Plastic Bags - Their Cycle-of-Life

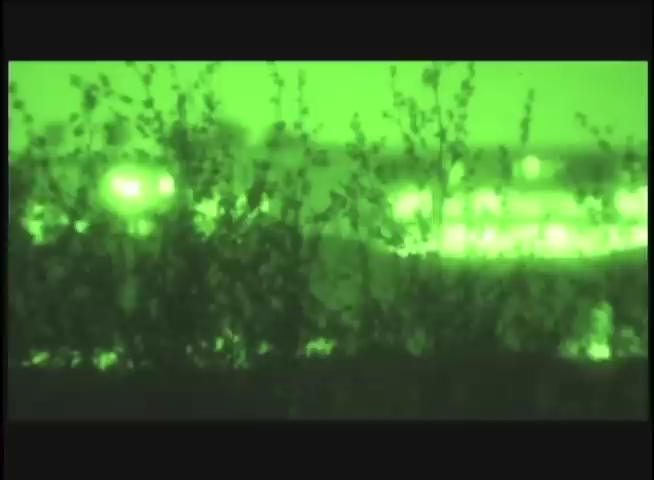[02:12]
It is now nightfall, and our highly advanced night vision cameras have managed to capture for the first time in history, a plastic bag in pitch black.